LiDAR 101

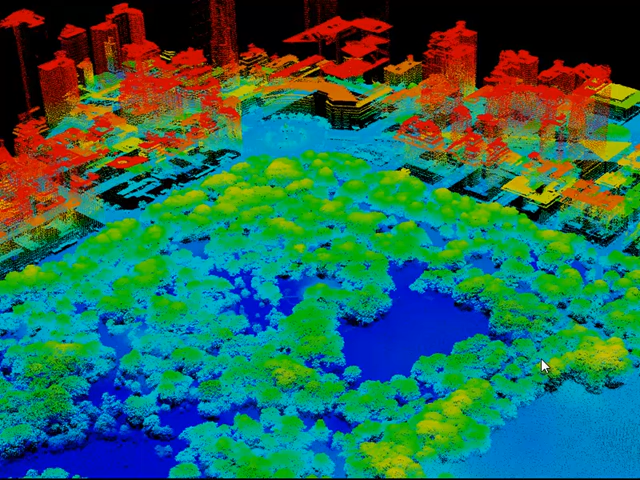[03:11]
They have an X location, a Y location, and a Z location. In this particular example, a color ramp has been applied to the Z value. The blue color reflects the lowest elevations, and the red correspond to the highest elevations. In addition to elevation information, LIDAR also returns intensity information. That is the strength of the signal. Here we fuse intensity information with the elevation coloration.
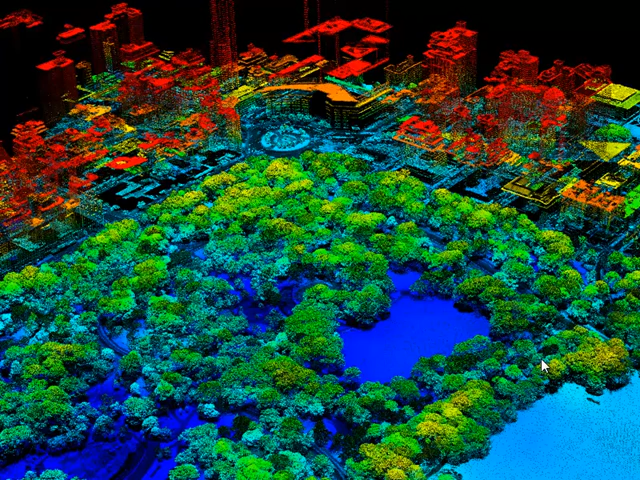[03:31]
Looking at some different perspectives from that same scene, here we are looking at the side of some very large buildings on the edge of Columbus Circle. You'll notice that there are a great number of returns, or a high density of points on the tops of the buildings, but relatively few on the sides of the buildings.
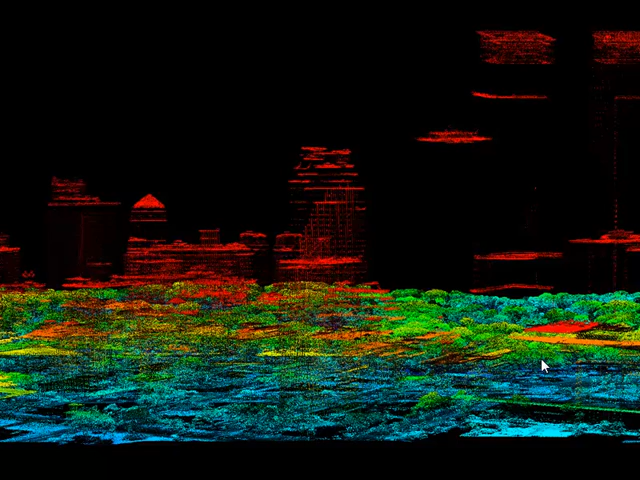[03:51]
We'll zoom in a little bit, and this time to Central Park. You can see the very dense returns over the trees.
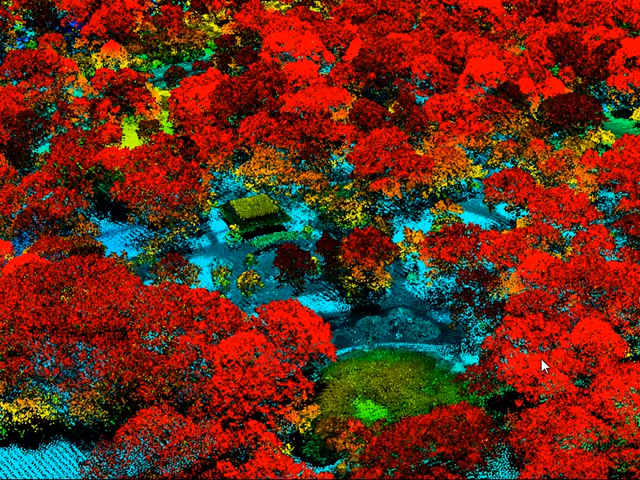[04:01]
The LIDAR collection was done at the springtime, just as the leaves were beginning to come out on these trees, giving excellent point density over the forested features. This is a close-up of Columbus Circle. You can see the points returns from the monument in the center, the trees surrounding the monument in the ring,
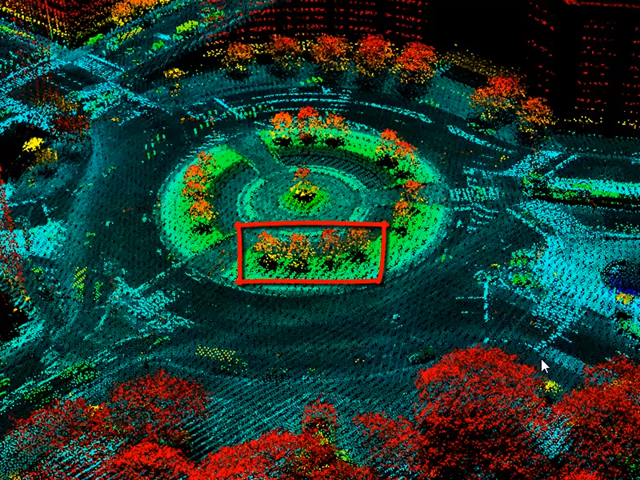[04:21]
and the intensity information even provides details on some of the road markings. You'll notice all the little dots surrounding the circle, and if you look closely,
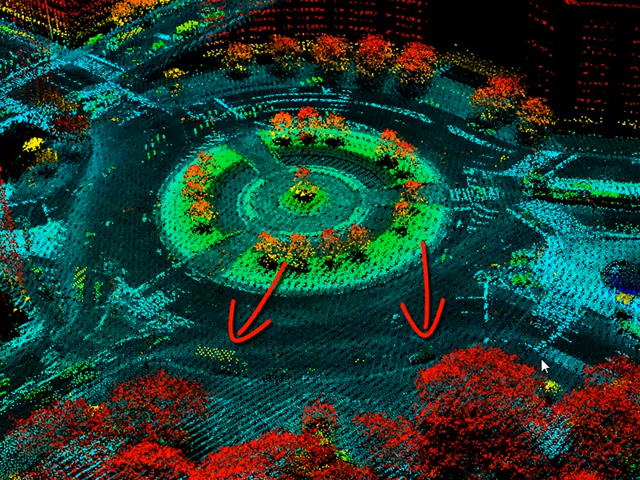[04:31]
you can make out the individual cars and trucks that were driving at the time of the LIDAR collect.
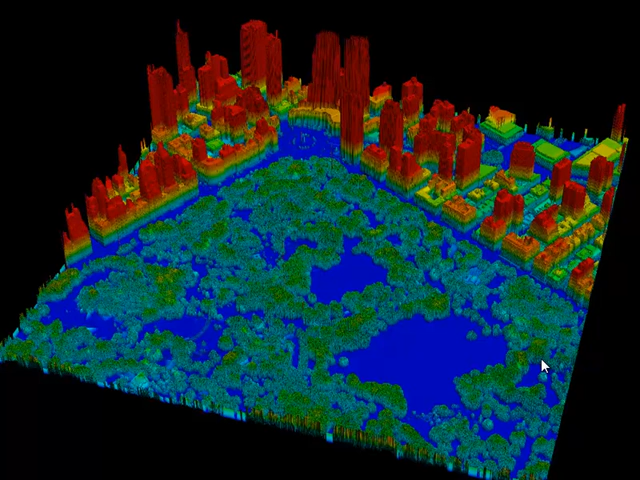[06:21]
The intensity information can also be displayed separately from the elevation information. Because LIDAR operates in the near-infrared portion of the electromagnetic spectrum, near-infrared features tend to appear very bright.
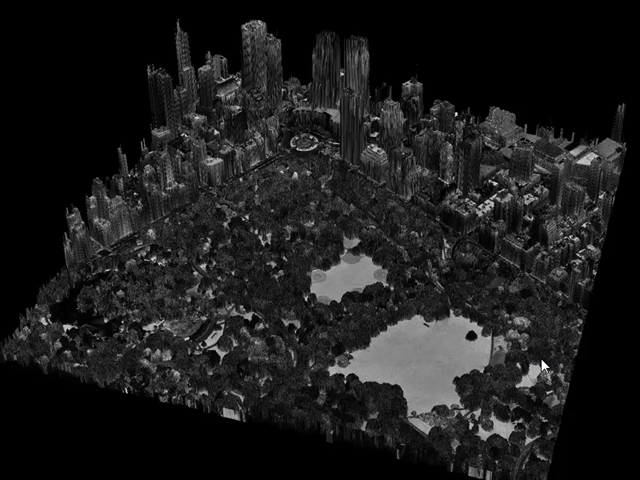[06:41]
Because this image was acquired in springtime prior to full leaf out, the only vegetation that appears really bright are the grassy areas in Central Park.
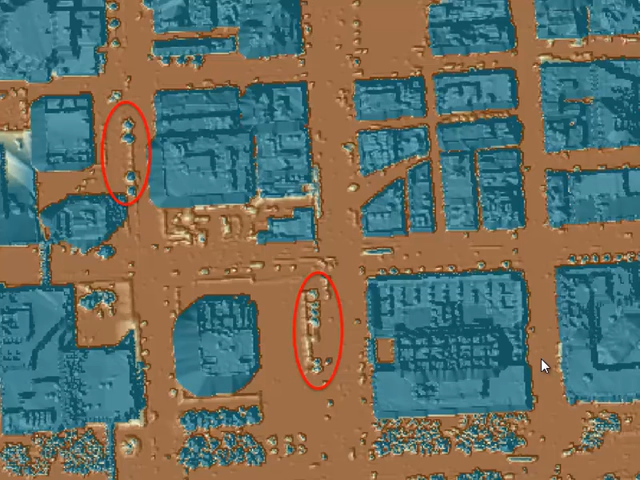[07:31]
we can see the trees clearly stand out.
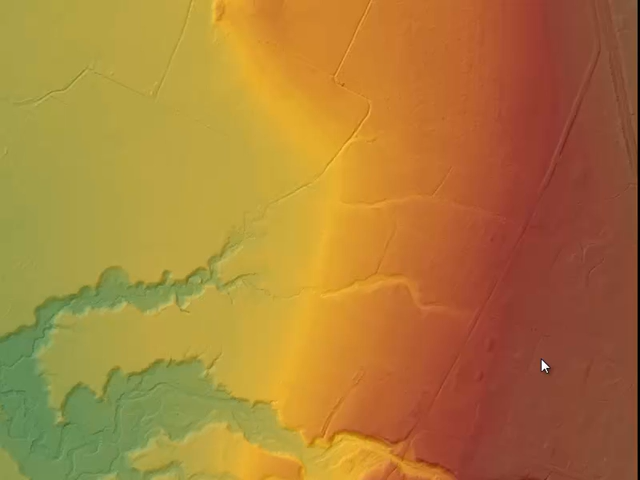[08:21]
You'll notice a tremendous amount of topographic detail that shows up in the LIDAR data. Many features that were obscured in the imagery are now clearly visible, such as the stream channels. This is the DSM, or digital surface model. This shows the absolute height of features relative to sea level.
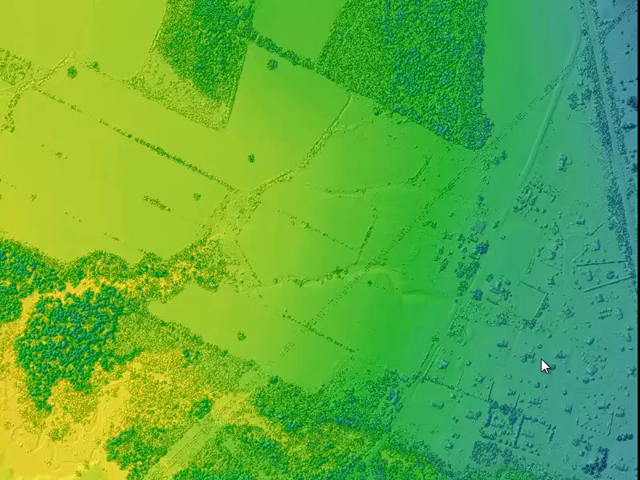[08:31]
And by subtracting the DSM from the DEM, we generate an NDSM, or normalized digital surface model.
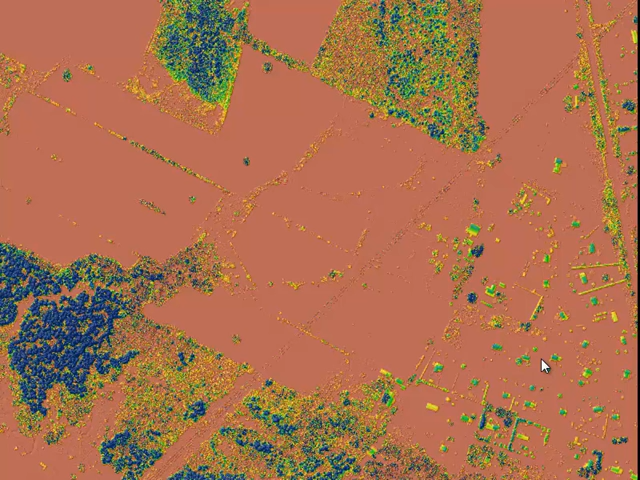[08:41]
Once again, this shows the height of features relative to the ground. You can see that the trees in the lower left and upper portions of the image are the tallest features, with the residential structures over to the right falling in the midrange.
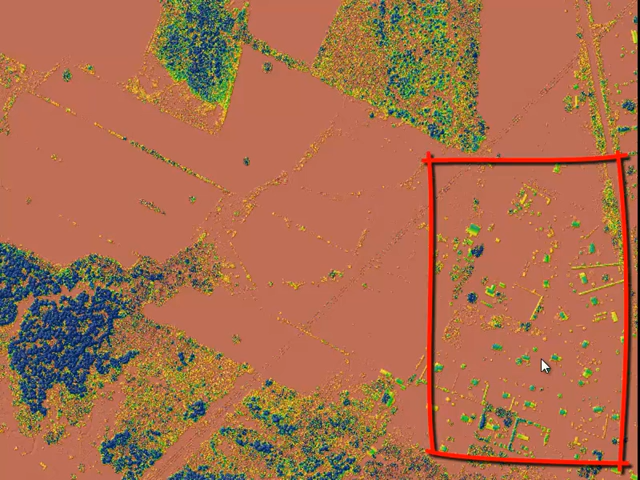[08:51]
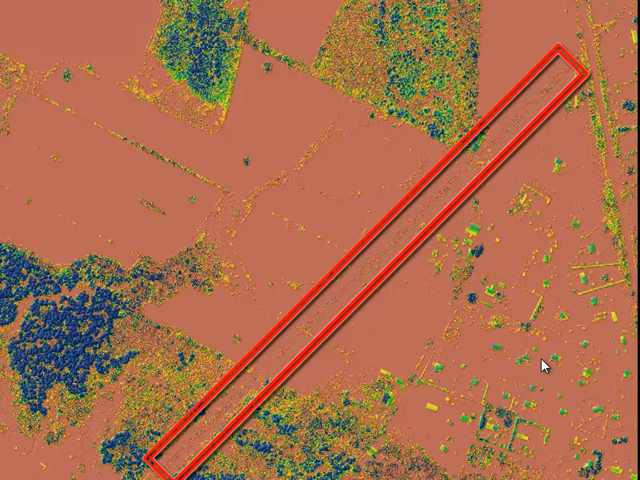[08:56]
You can even see the parallel lines that run from the lower left to the upper right portion of the scene.